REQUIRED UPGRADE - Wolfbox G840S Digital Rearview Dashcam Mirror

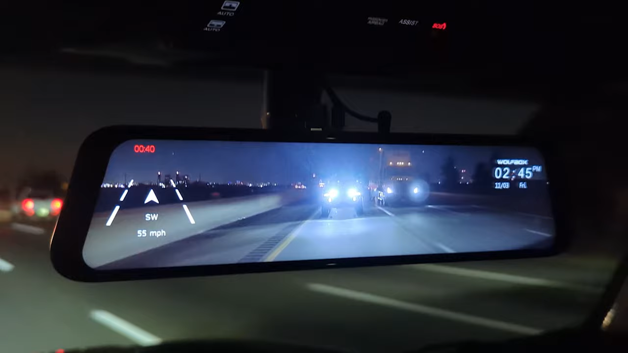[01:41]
making it impossible to see through the rear view camera in this mirror what we're going to be doing today is we're going to replace this camera